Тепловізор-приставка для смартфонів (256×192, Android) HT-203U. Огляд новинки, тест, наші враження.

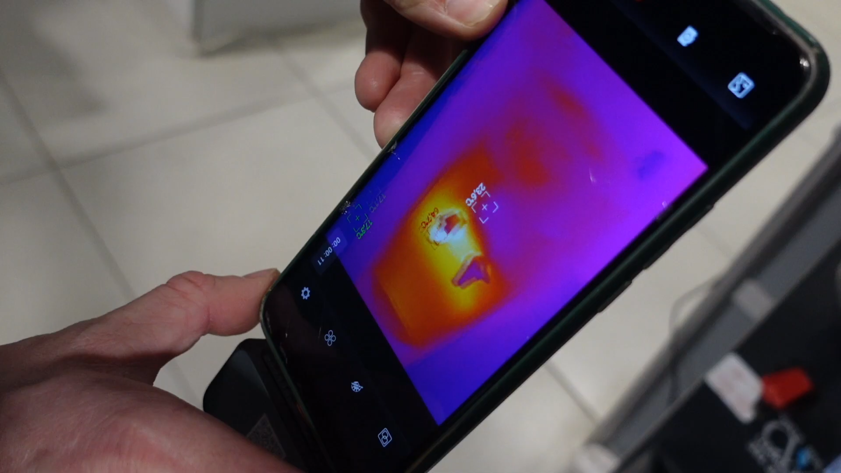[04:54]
плюс 65 ми це відео з тепловізора потім спробуємо вмонтувати також в те відео яке ви дивитесь
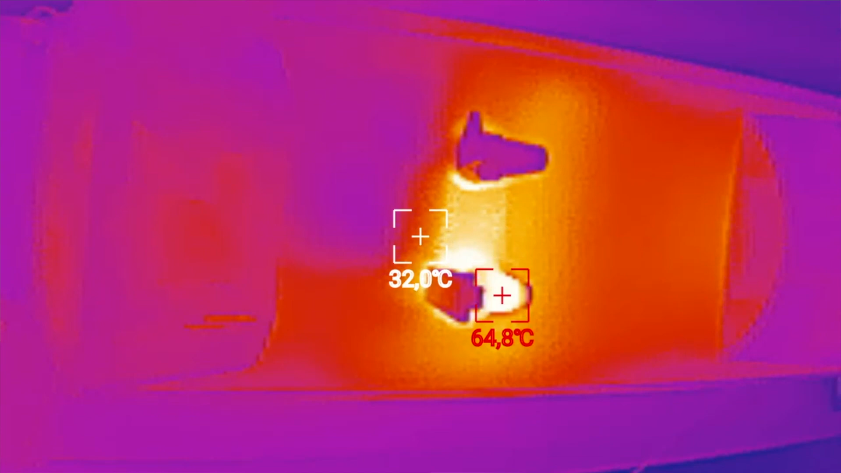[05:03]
On screen: spot 32.0°C, max 64.8°C
зараз не знаю чи в нас це вийде от щойно налита
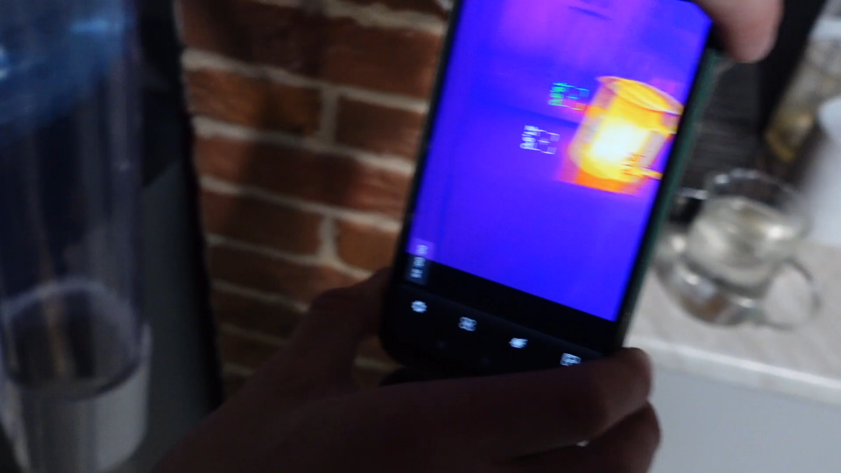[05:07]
з
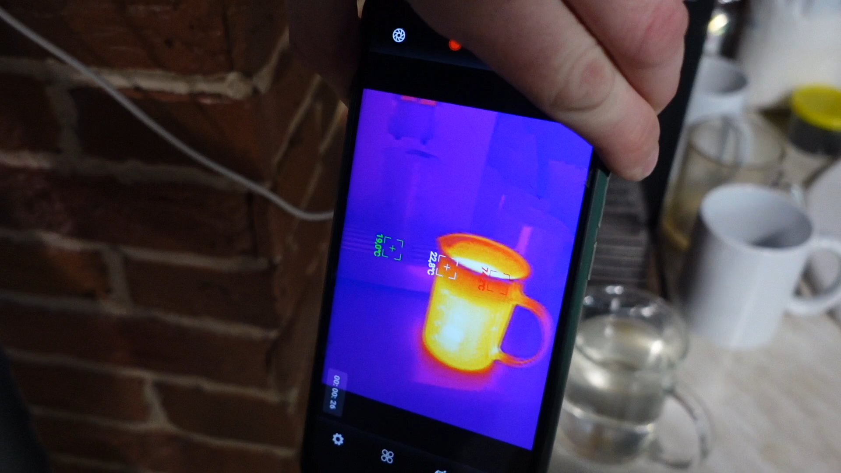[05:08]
цього ж кулера вода 73 градуса чашечка
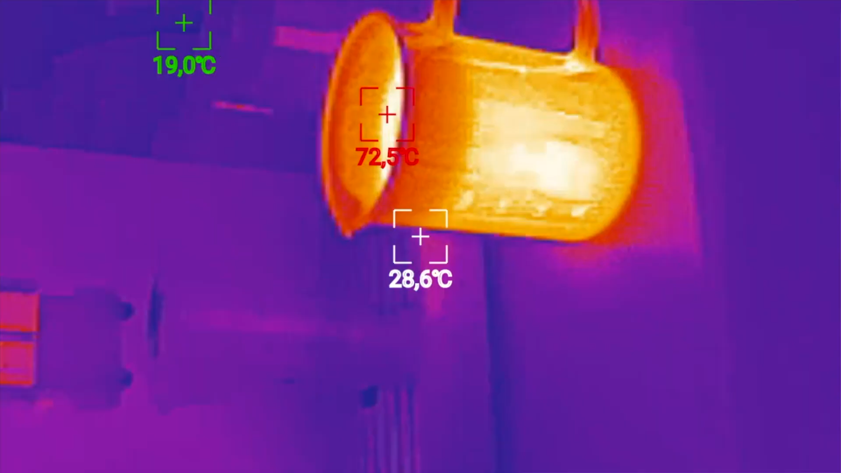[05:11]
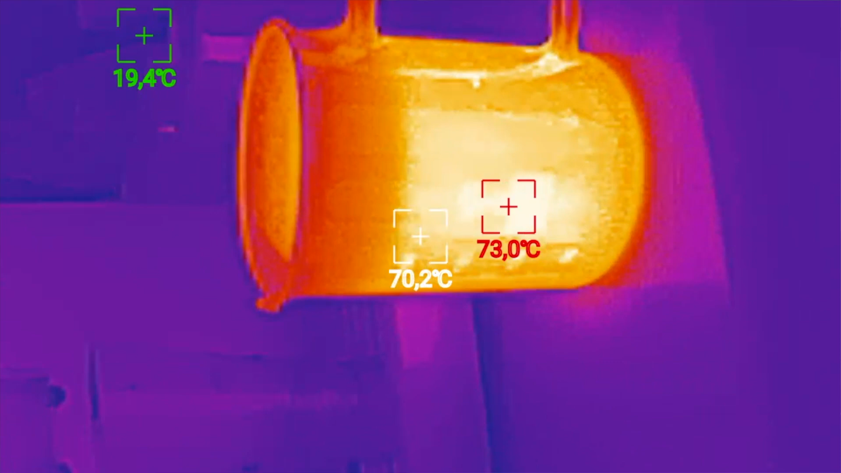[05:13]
давайте глянемо тут в приміщенні є теплопідвога чи вона зараз
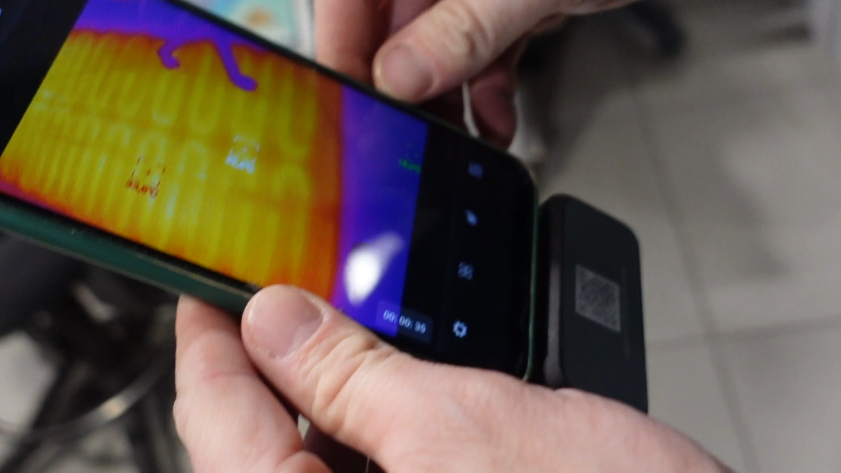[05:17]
увімкнена вона зараз увімкнена і це прекрасна картинка
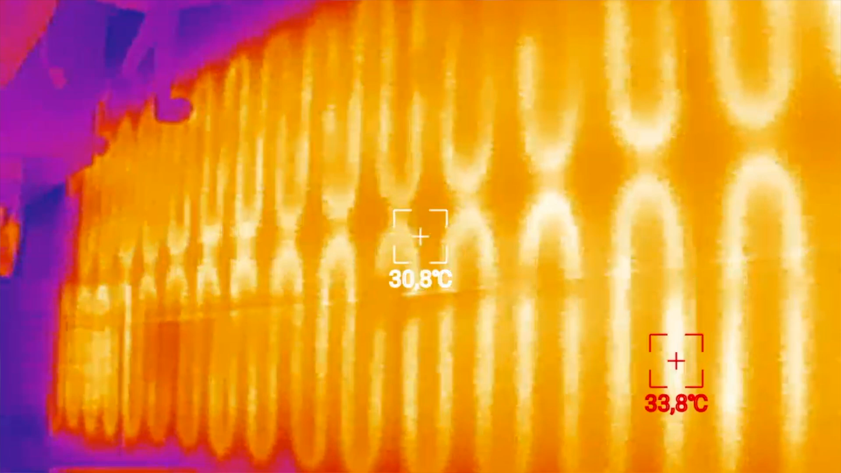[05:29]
ну давайте глянемо наприклад на електрощиток або для чого ще можна використовувати такі речі
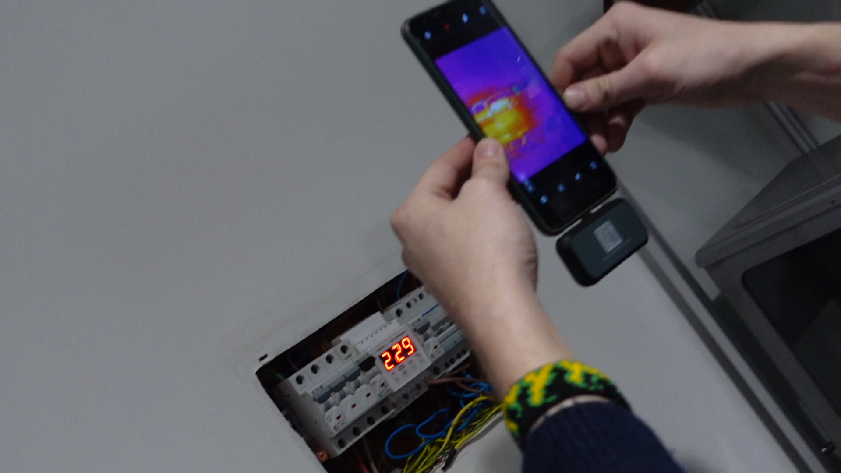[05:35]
і на щитку ми бачимо що в нас дуже сильно гріються контакти
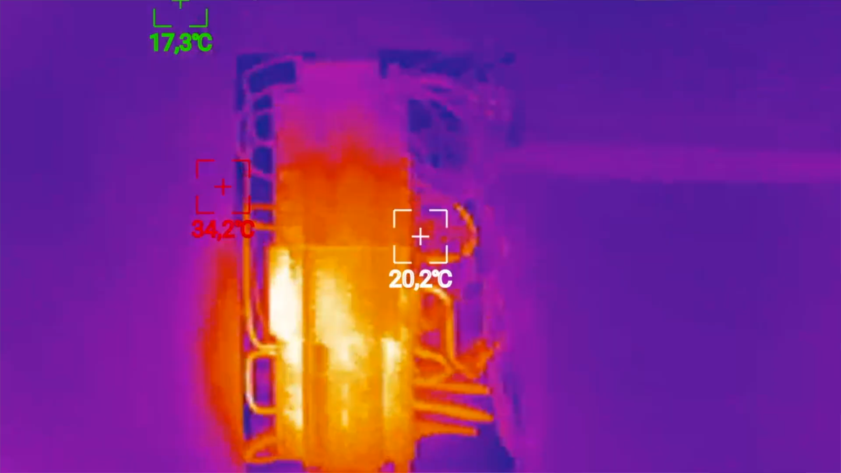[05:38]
On screen: spot 20.2°C
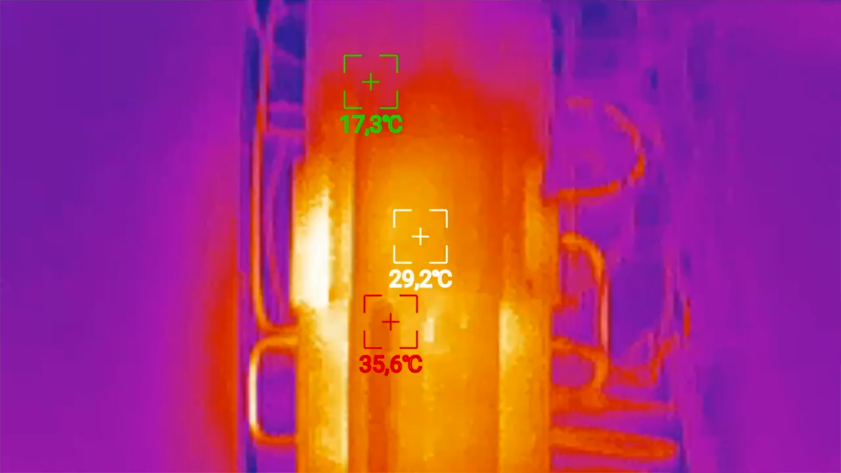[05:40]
а ні це не контакти це гріються реле напруги саме по собі але не дуже сильно насправді це просто він так автоматично палітру
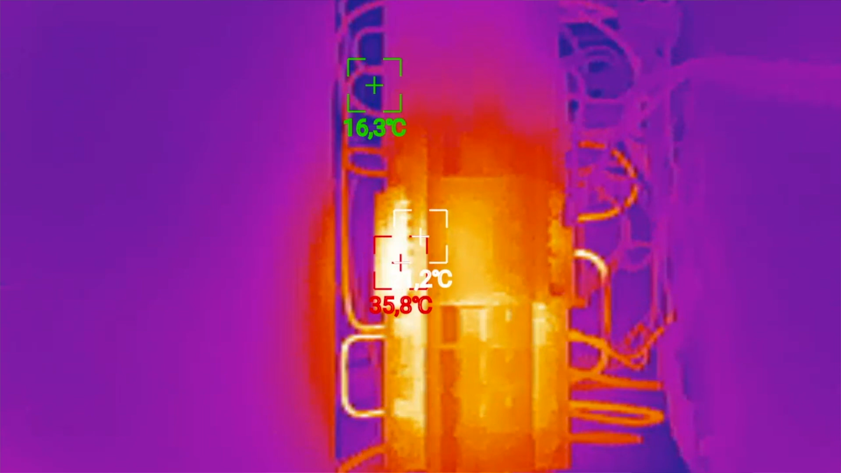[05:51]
On screen: max 35.8°C
підлаштував і показує 36 градусів ще є цілком в межах норми і одразу видно через які дроти заживлена теплопідвога а через які щось інше менш потужне
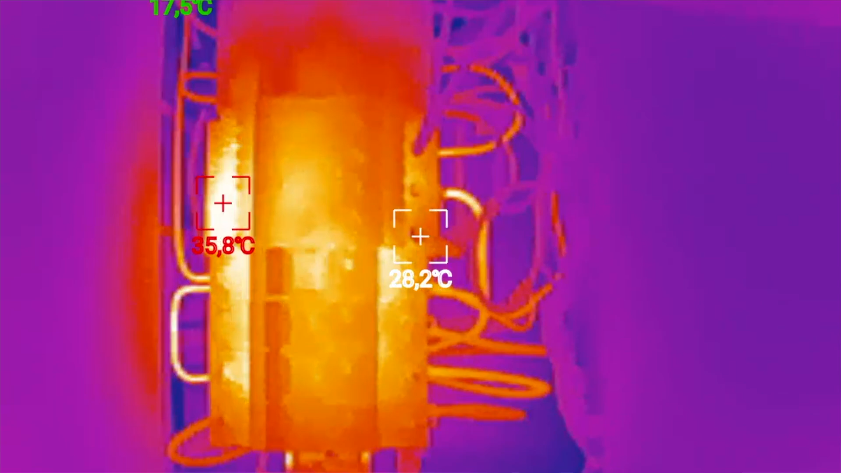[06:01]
On screen: max 35.8°C
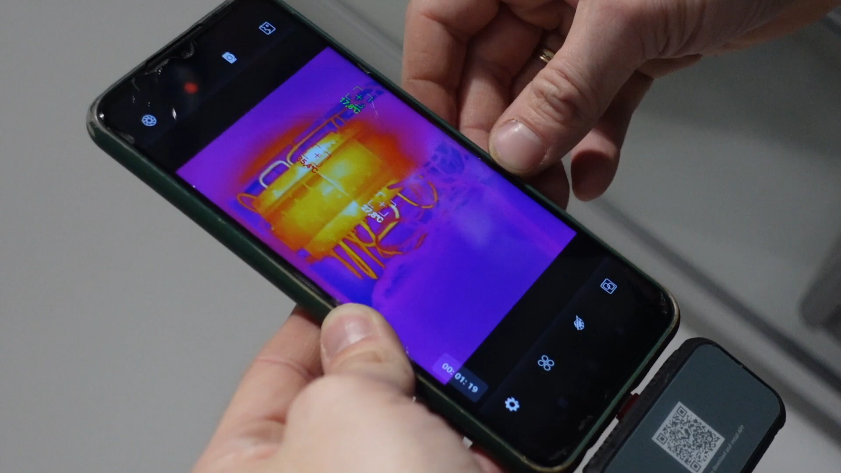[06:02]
так ось це та сама стіна яку ви пам'ятаєте з відео по теплевизору ось зараз я спробую виставити стандартну палітру
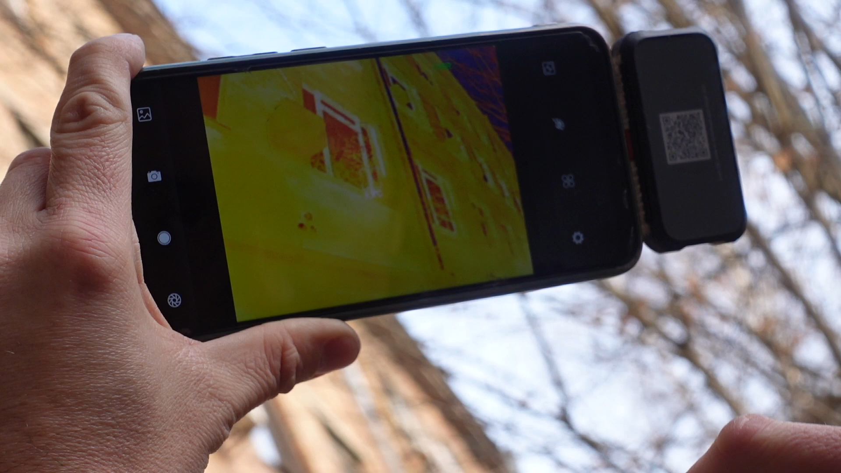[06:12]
і це та сама спліт система тільки цього разу вона на охолодженні вже не увімкнена ну і давайте пройдемося під різними кутами зробимо деяку кількість фотографій де там було це вікно